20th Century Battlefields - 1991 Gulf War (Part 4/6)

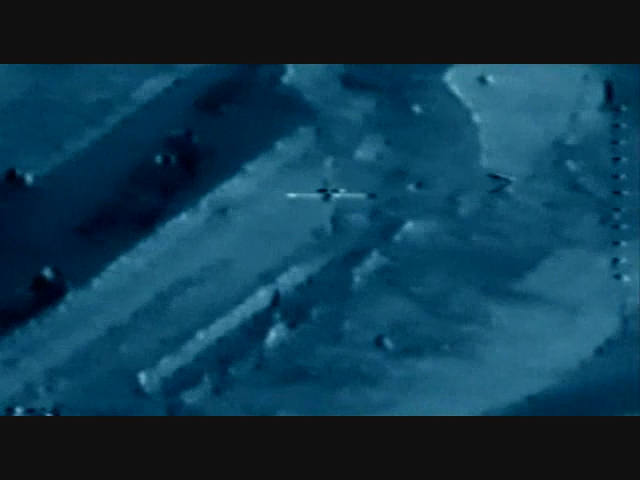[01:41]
Their movement was watched by an unmanned American spy plane, feeding pictures back to its operator.
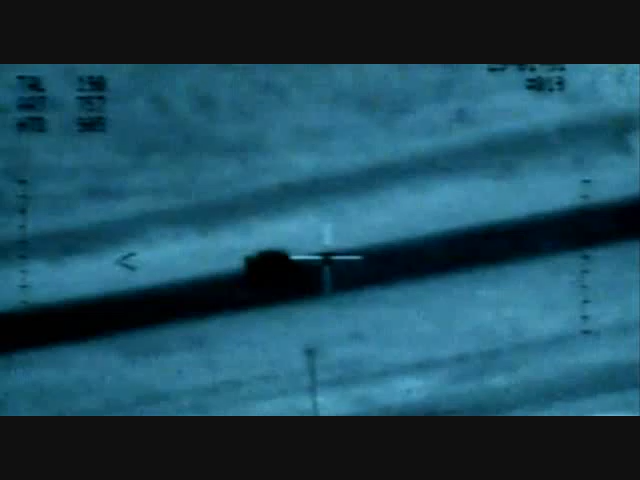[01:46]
What do we have here? Oh, a crow. Let's see what they are. Man, this is something.
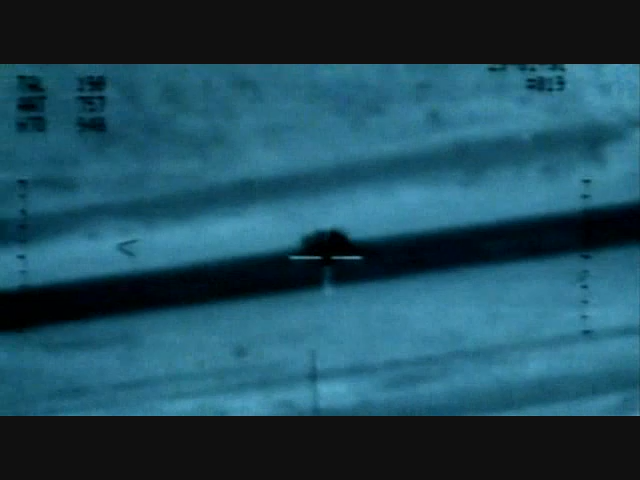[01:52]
Here we go. Closer, closer.
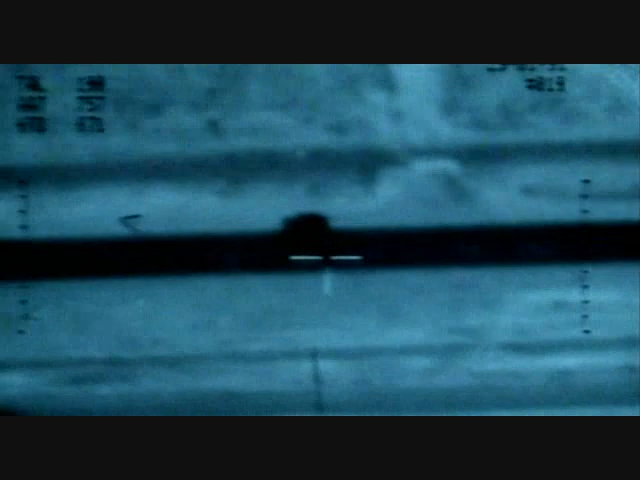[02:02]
And, uh, 2,253 hours. They've crossed the border.
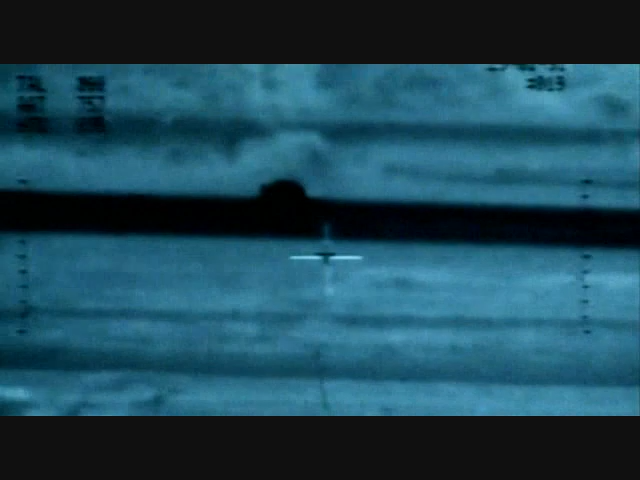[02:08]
They've crossed in Saudi Arabia. King Fod's gonna be pissed. Fod baby's gonna be pissed.
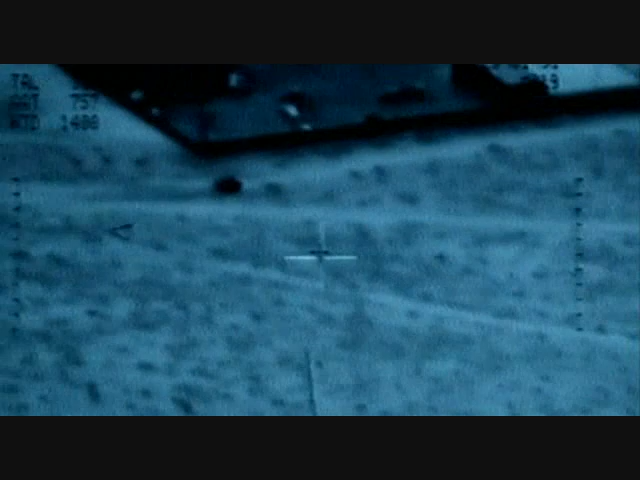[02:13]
He's gonna be hot. The coalition had complete control of the skies over Kuwait, but not a single aircraft was close enough to stop the Iraqis. Where's our air? This is ridiculous.
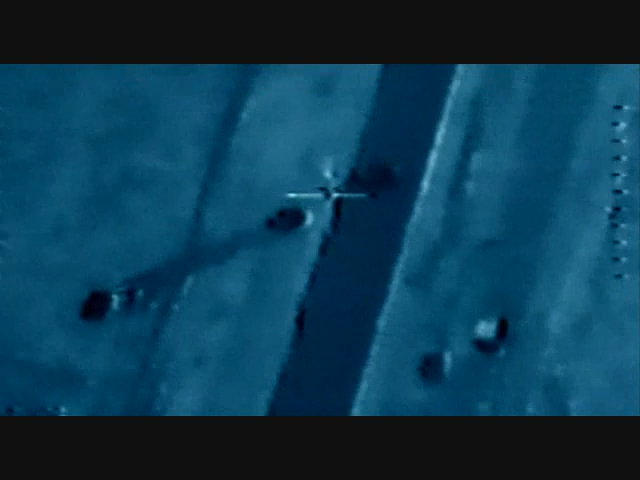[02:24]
Frickin' bomber couldn't ask for any better target than that.
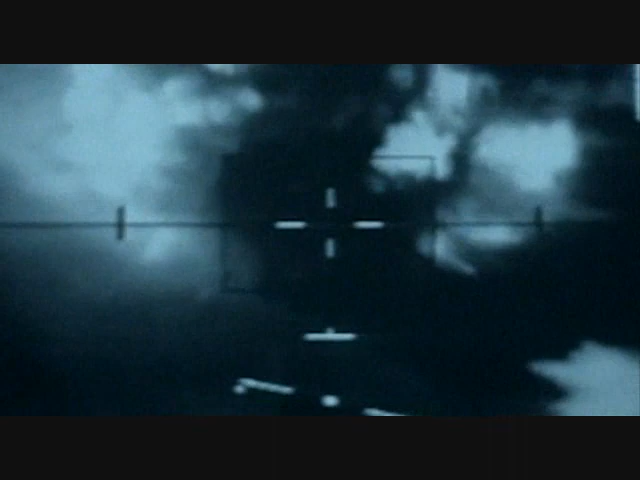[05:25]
with so-called smart bombs making surgical strikes.
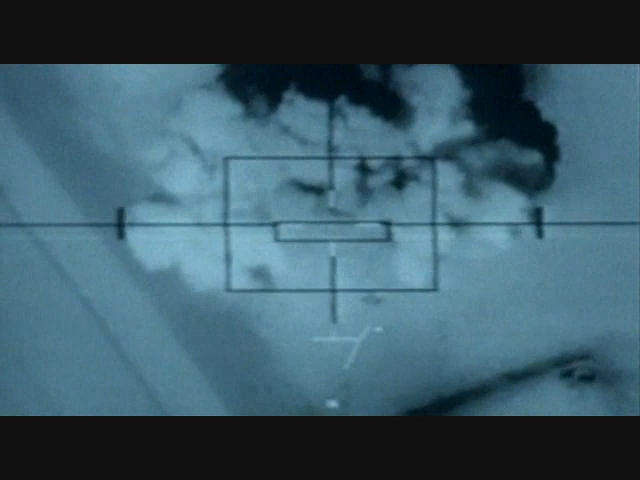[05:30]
I'm now going to show you a picture of the luckiest man in Iraq on this particular day. Keep your eye on the crosshairs.